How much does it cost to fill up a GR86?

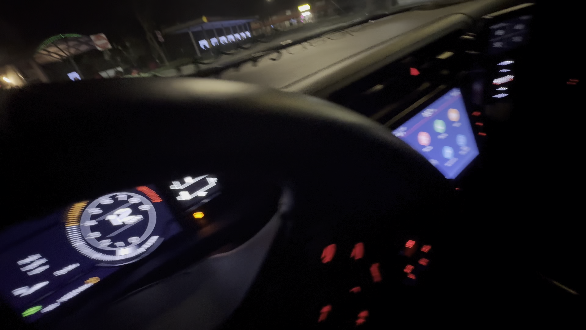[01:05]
Because look at this fat behind pothole, guys. Hold on, hold on. I got to get surgical.
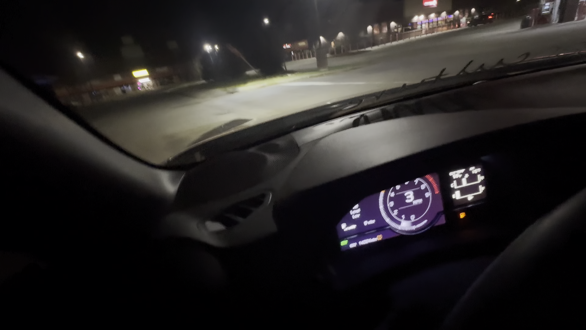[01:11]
All right, there we go. There we go. All right. Hey, see? Carry on. I got to get surgical, love, bro. I be dodging and weaving these potholes out here, love, bro.